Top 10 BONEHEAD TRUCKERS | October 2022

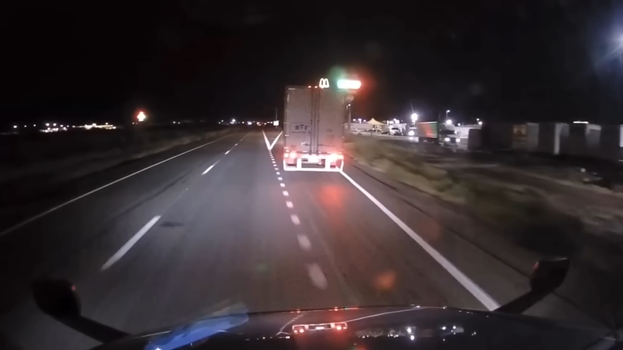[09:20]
He's like stopping right here. Like he's all confused. Like I'm not sure if I'm going to stop right here and go to this truck stop or the next one. I can't know their driver. That's what he's sitting there saying. I can't know. He probably don't know because his GPS ain't telling him which one he should be stopping at. Friggin'. Or this guy, I don't even know. I tell you what, we've got some brain dead truck drivers in the industry these days. Let me tell you. All right. And because of that, that's the reason why we have bonehead truckers.
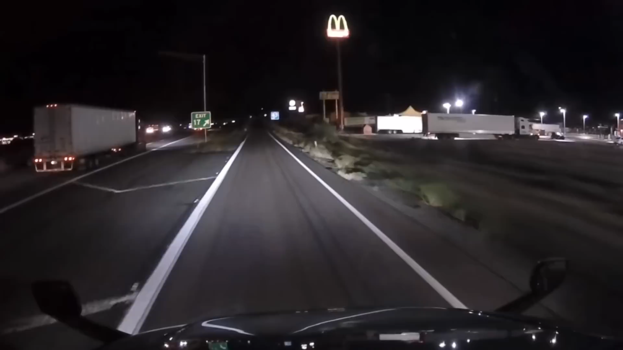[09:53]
Okay. All right. That's just how it is. We got bonehead truckers because of that. Congratulations. You're going to be on Bonehead Truckers. You're going to be on Truckers?